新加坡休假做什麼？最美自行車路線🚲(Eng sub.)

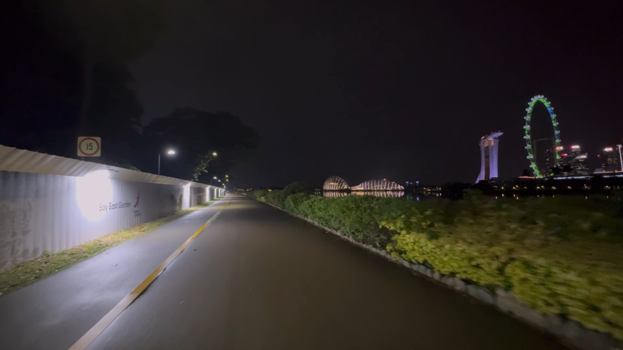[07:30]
在这边骑车是不是太舒服了这个景这就是我要的景超美